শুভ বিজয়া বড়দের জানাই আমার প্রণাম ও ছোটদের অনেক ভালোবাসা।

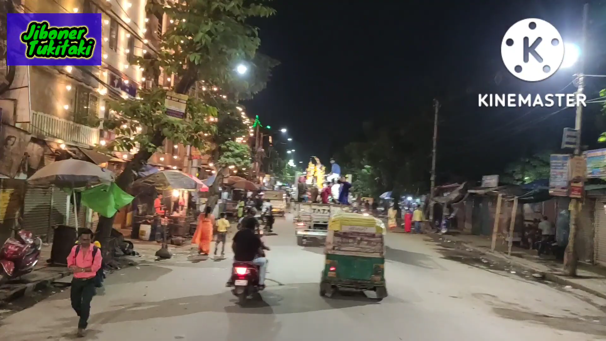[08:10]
এবছর দমদম রোডে এই আমার প্রথম লাইটিং দেখা বিজয় দশমীর দিন,